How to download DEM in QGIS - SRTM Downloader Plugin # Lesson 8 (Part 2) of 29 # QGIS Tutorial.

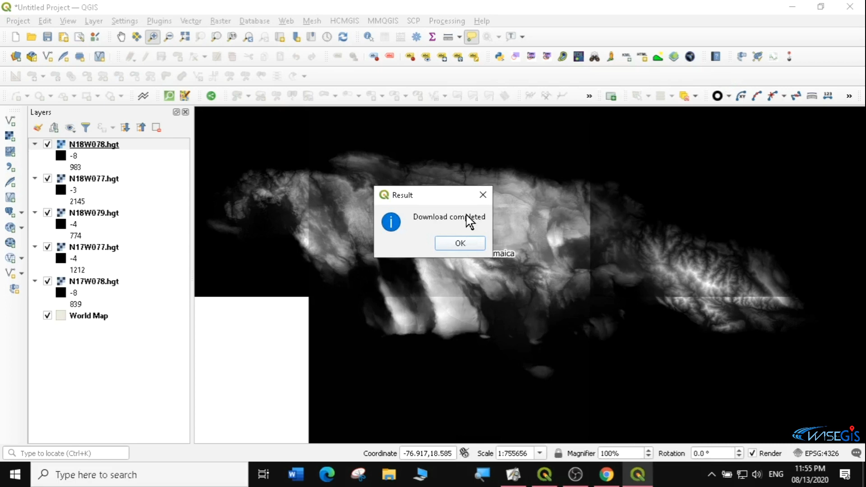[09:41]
So it has told me the download is complete. I say okay. Now. This is my DM data. Of Jamaica. If I uncheck. You can see. It is in tiles. So. If you want to use this data for the whole of Jamaica. You can just. Go to. Now. We want to do. What we want to do is. We want to merge all these data. So that it's. When it. It shows up. Shows up as one data. Not as. Different tiles. You can see if I uncheck here. These are different tiles. Right. So. What I will do is. I will merge all these. And how do you merge in QGIS.
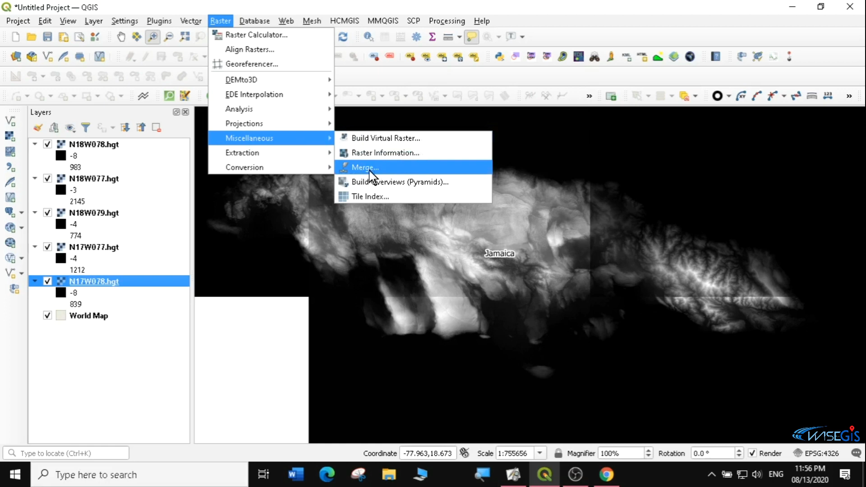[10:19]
You come to raster. Then you go to miscellaneous. Then you click on. Merge. Because you want to merge rasters. So you select merge. And it will ask you.
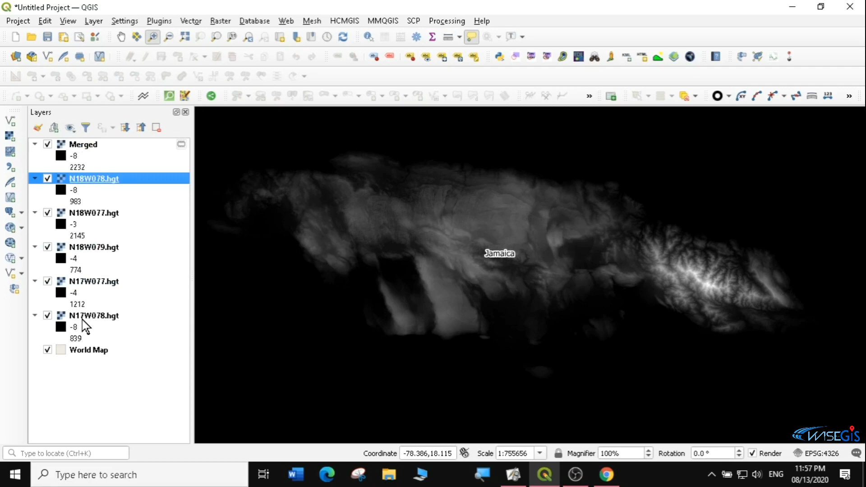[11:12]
Oh sorry. I will not remove the merge. Actually. I will pull the merge up. Then I just remove. All the other files. But I remain with my merge file.
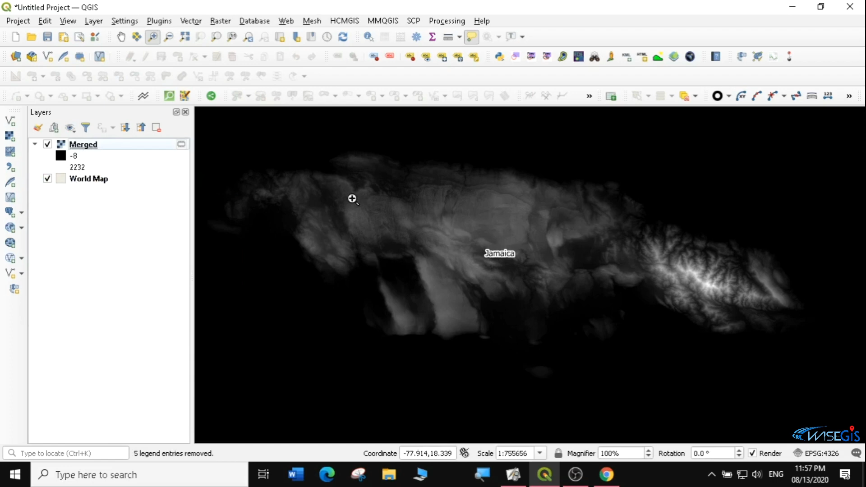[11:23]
And this is the DEM of Jamaica. The temporary layer. So. I can just change some of the properties here. I am going to. And I want to change the symbology. So that you can actually see this layer. Much better. So it's currently up.
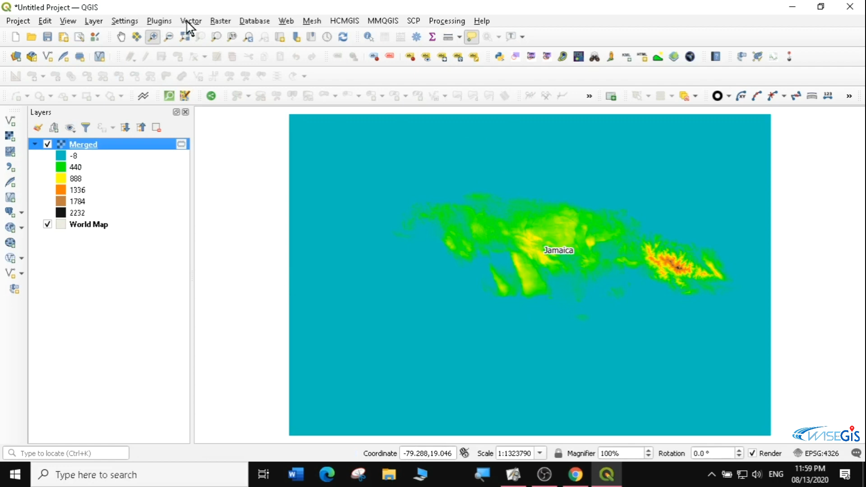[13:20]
That's how. You. Download. DEM data. For any region. In the world. Using there. The. SRTM.